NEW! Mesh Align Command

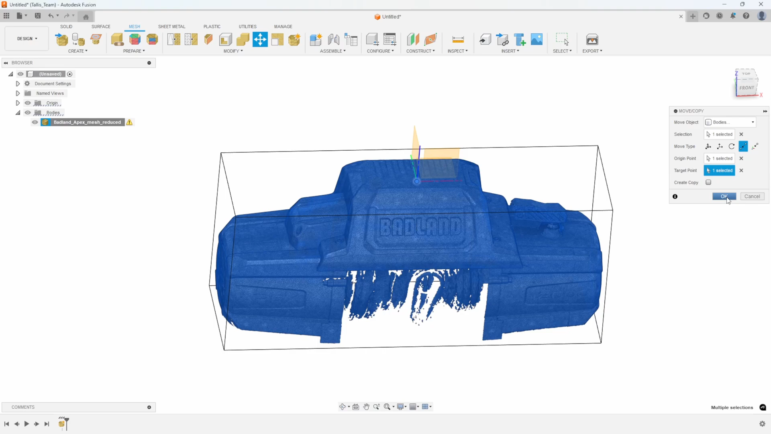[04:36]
I'll go ahead and say OK and we can now see that that mesh has been moved point
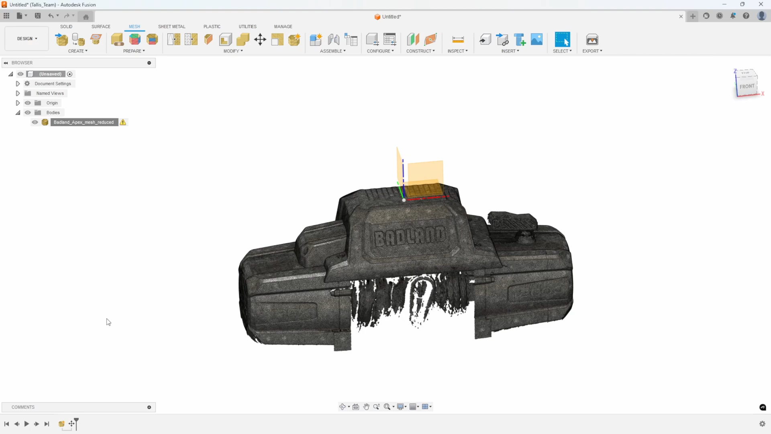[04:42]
to point and now it's more like at the zero zero zero point of the origin.
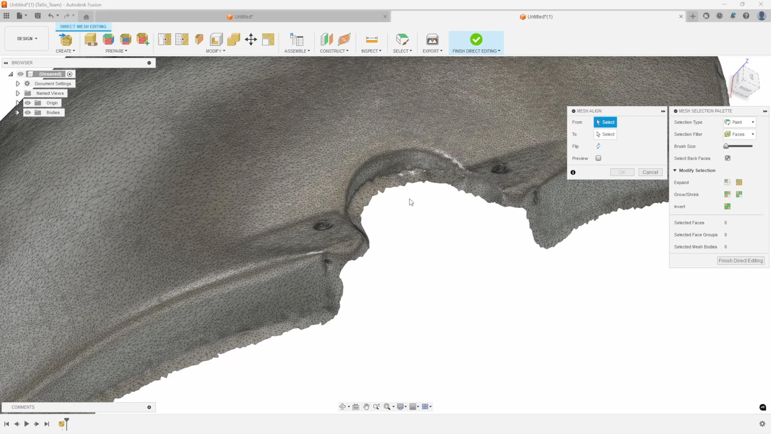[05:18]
So I'll select you know one of these faces and let's pick our top plane there.
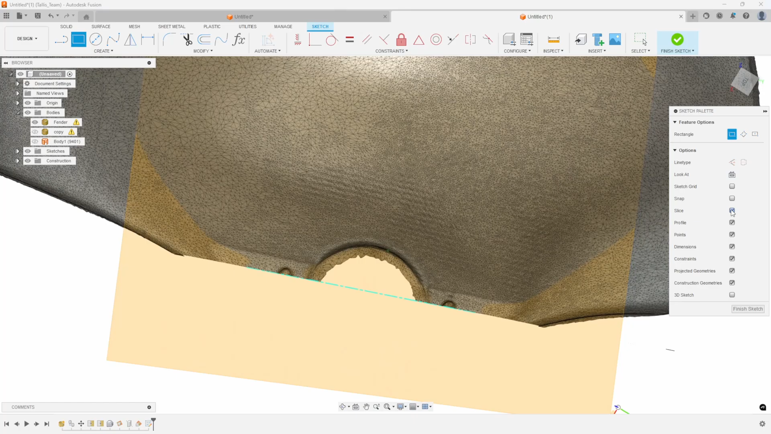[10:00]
And you can see where the sketch is slicing through the mesh. And then I'm just gonna draw a rectangle that kind of intersects with that a little bit like so.
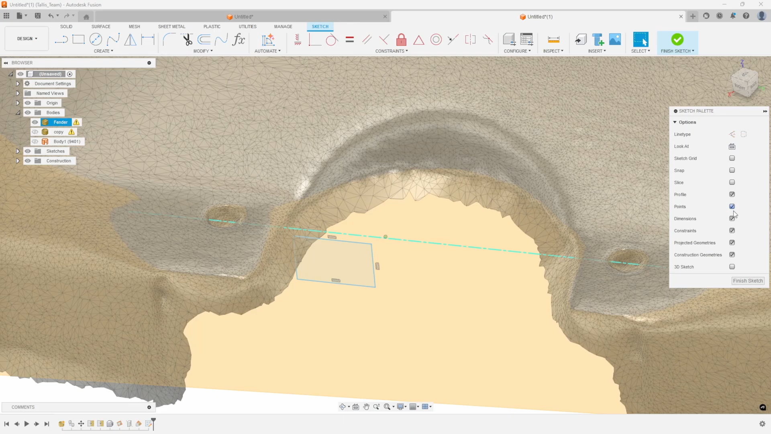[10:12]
And if I turn slice back on we can see that sure enough that rectangle is intersecting with that the mesh.
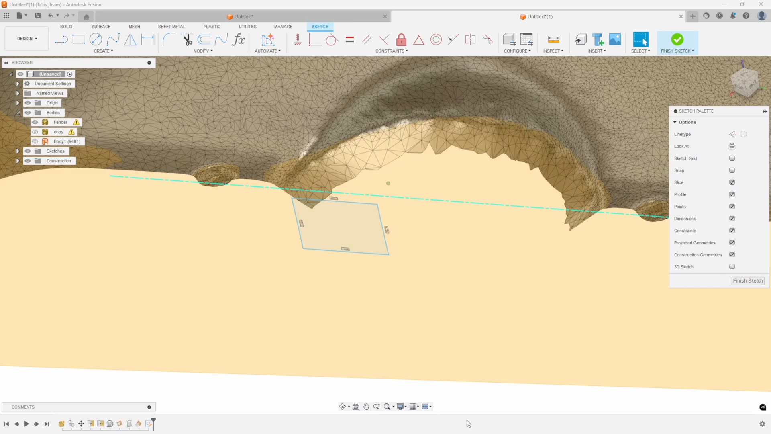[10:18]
So I'll go ahead and say finish sketch. And what we're gonna do basically is create a patch. I'll say OK.
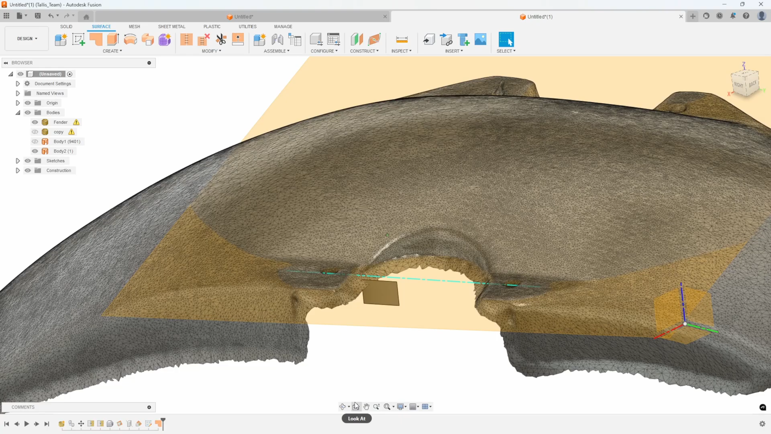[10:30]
And then under mesh I'm gonna tessellate that. So I'm gonna turn that surface into a mesh. And you'll see when I say OK you'll
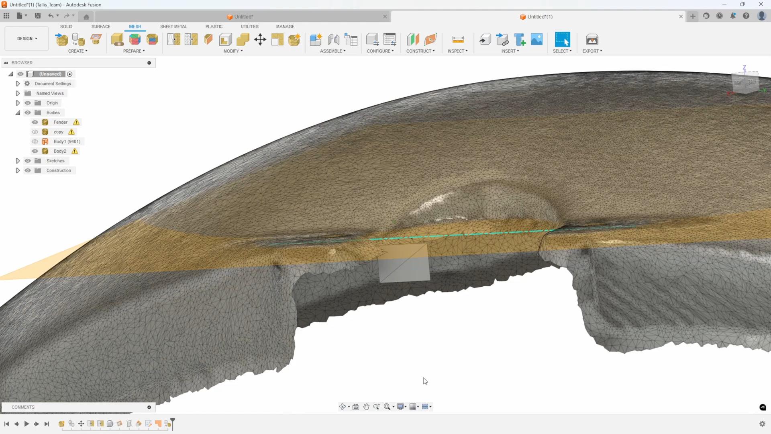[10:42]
see it kind of like have a triangular mesh just like these guys do.
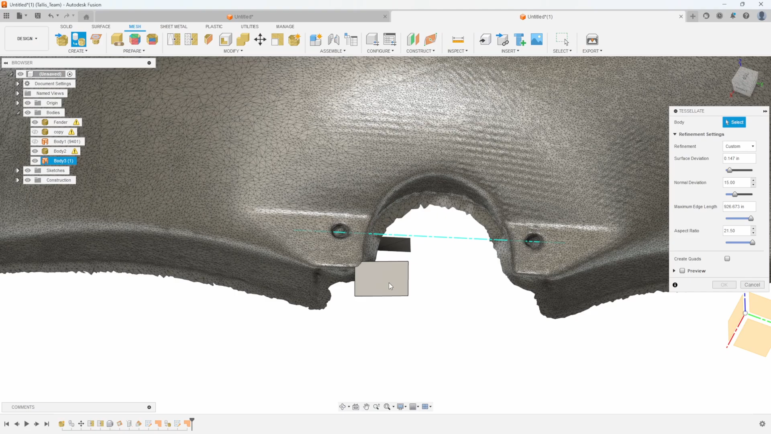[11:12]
We can see that that's intersecting just a little bit.
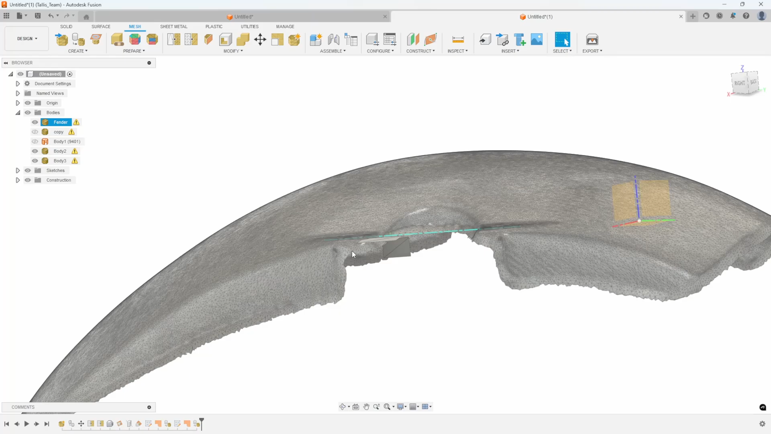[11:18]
And so what we've done is created these flat planes that we're gonna end up merging with our original mesh. And then we're gonna use these flat planes to help us align to our origin.
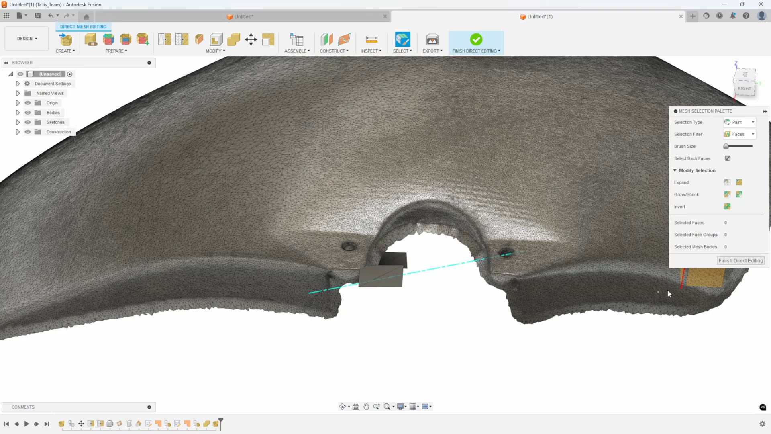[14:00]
Well we're still in our direct editing so I can just select these faces and hit the delete key on my keyboard and they go away and we haven't modified our original mesh at all.